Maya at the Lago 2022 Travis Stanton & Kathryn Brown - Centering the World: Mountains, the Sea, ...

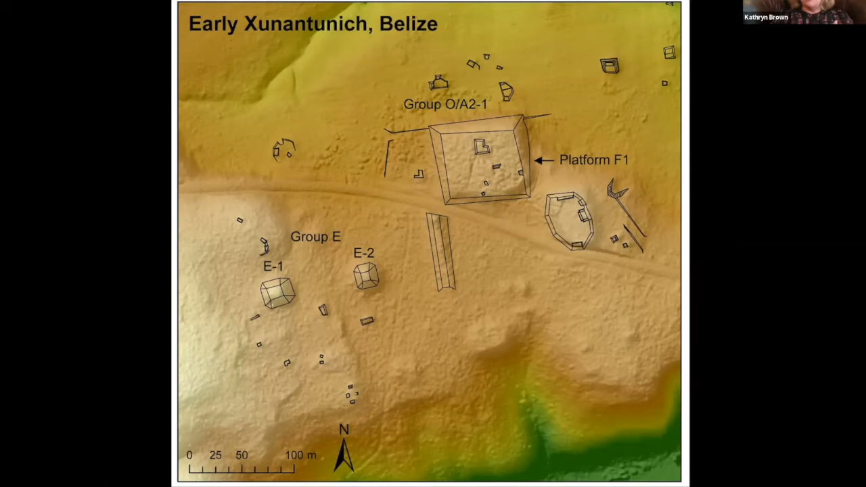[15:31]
I do want to draw your attention to the slope here on this, um, plaza, um, because I'm going to talk a little bit about, uh, the function of that slope and, uh, water symbolism, uh, associated with the plaza itself. Okay. Here's Las Arenas de Arenal, the Lidar with the site,
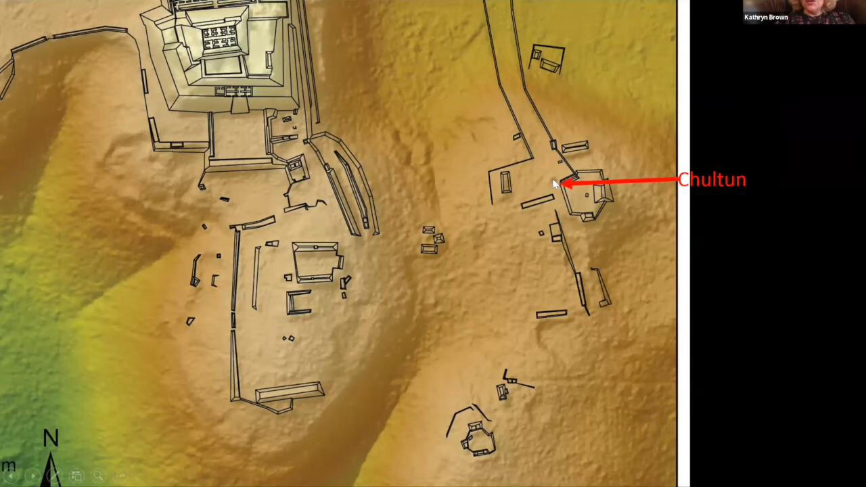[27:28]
You can see that Chultun in that, the LIDAR. Um, the excavations of the Chultun encountered five human, um, burials.
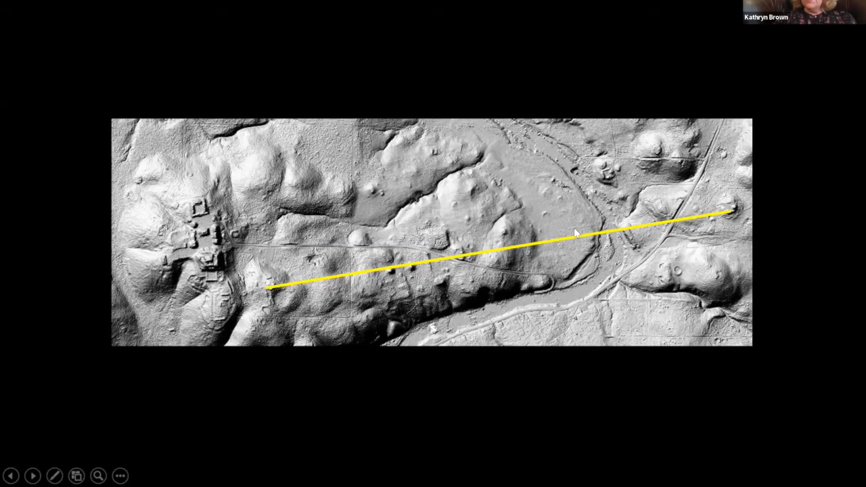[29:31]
And then if you, if we draw the line all the way through on the same axial alignment, it terminates at, uh, uh, an eastern hilltop, uh, shrine. Um, my former PhD student, Dr.
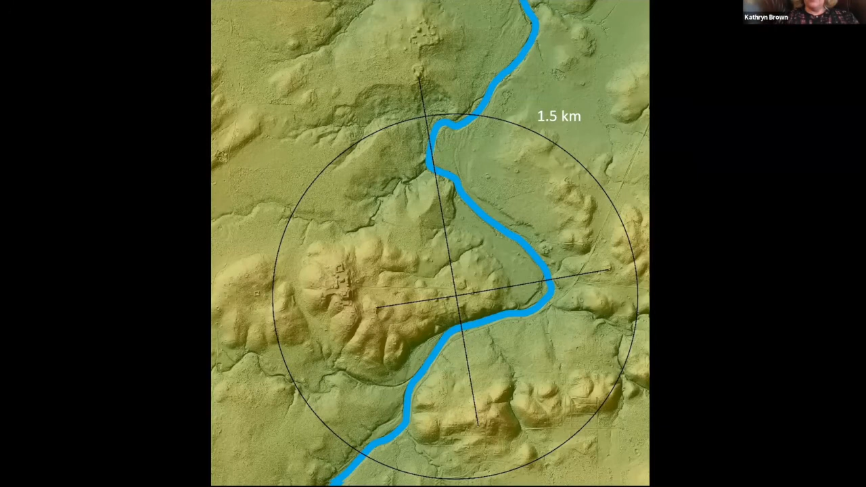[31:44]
So, but what I think we have here is sort of a broader ritual circuit around that early centering focal E group, that focal node. Uh, and here's just sort of a landscape view of that.
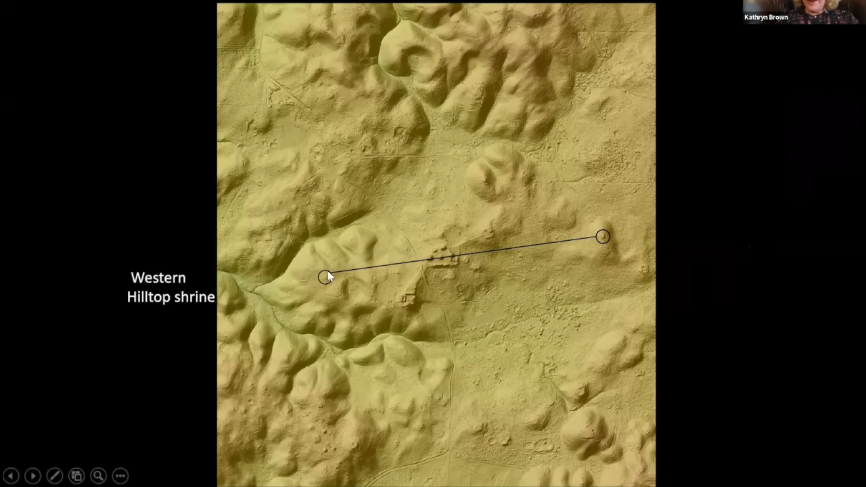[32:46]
Another one of these platforms located directly to the West. And if you go to the North, um,
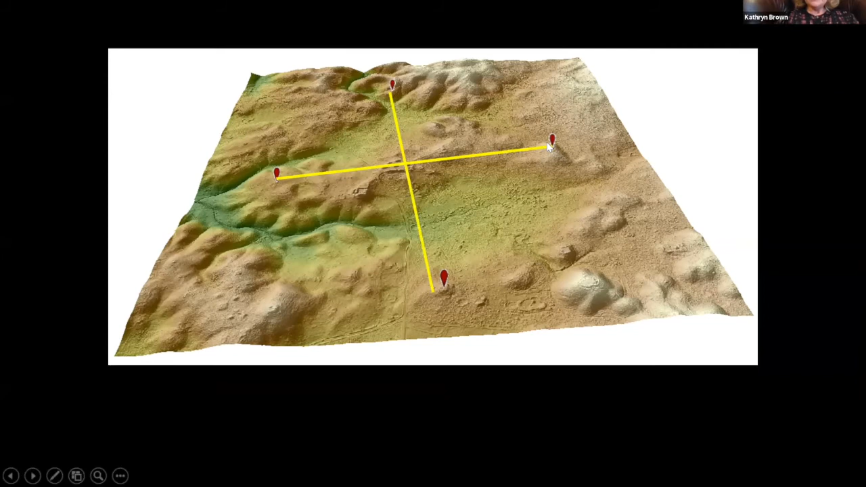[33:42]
and watery places in world trees, it's all being replicated at sort of a, uh, a larger community level here. And here is the, uh, the access Monday is that central, I mean, is the Eastern structure of those E groups.